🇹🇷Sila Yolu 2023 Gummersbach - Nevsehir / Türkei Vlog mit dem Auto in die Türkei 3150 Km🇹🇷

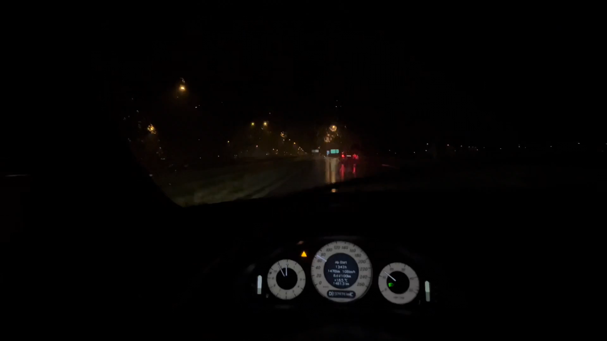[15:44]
bir ihtimal Türkiye'de de yağmur vardı şu an Belgrad'ın içine giriyoruz geçen Moğol yanlış biliyorsun sen demin kamerayı çıkartmadan önce bir yağmur yağdı silgeç zorduk şey yaptı ama işte burası Belgrad'ın ayırdımı kilometremiz şu an 1481 olmuş bizim evden çıktığımız
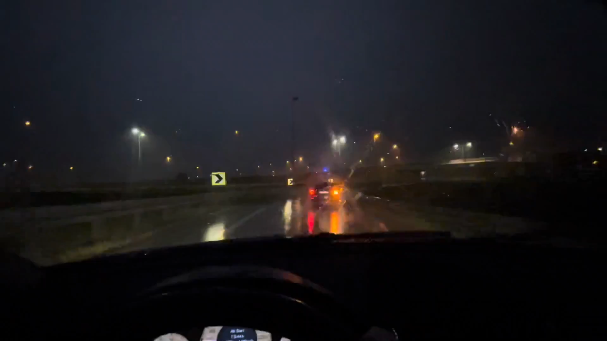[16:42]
orada bir polis emirleri de var valla şimşek bayağı bayağı bir var valla yağmurdan neyden de biraz çukurlar muhullar görünmüyor Allah korusun yani tehlike buradan geri Novichat Budapest diyor biz Belgrad'a gidiyoruz bu emmoğlu bir kaza yapacak da belli değil Çek Cumhuriyetindeki bu